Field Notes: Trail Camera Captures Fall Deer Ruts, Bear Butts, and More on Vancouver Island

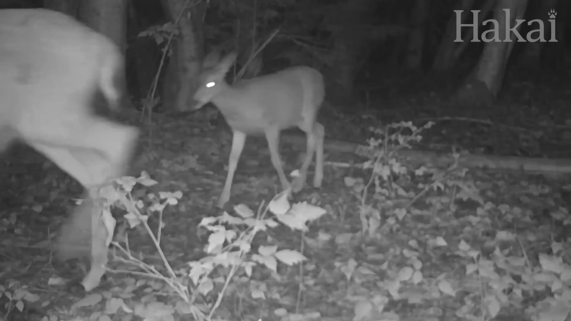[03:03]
A doe in both her fawns show up. The fawns have now lost their dappled spots on their coat and are looking quite a bit bigger than they did in the summer.
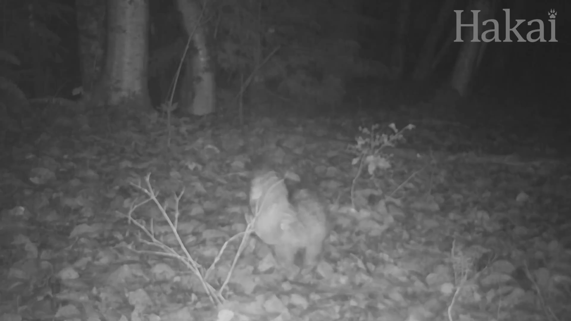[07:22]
They are generally nocturnal, but are also sometimes active in the morning and evening. Pine marten are very capable tree climbers, and they often use dead logs as land bridges.